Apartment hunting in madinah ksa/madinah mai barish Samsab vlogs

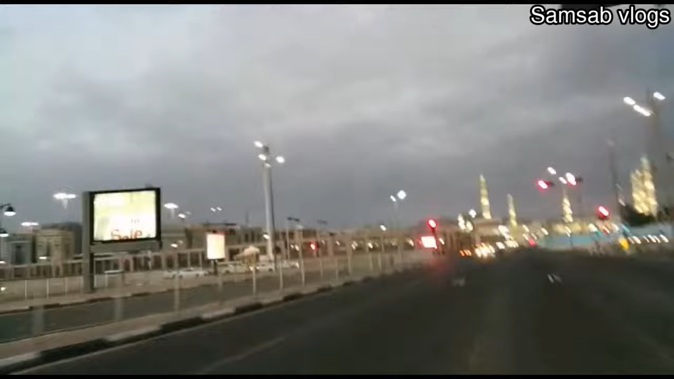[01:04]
और सामने बिल्कुल देखें आप, हरम शरीफ है, आपको नज़र आ रहा होगा।
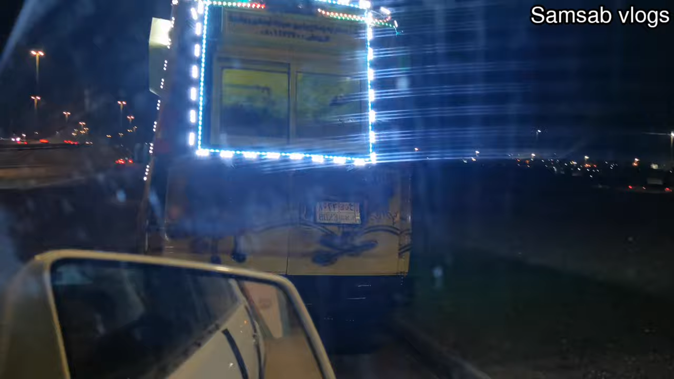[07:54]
तो ये आइसक्रीम वैन खड़ी भी थी, दूर से ही नज़र आ जाती है इसकी लाइटिंग की वजह से,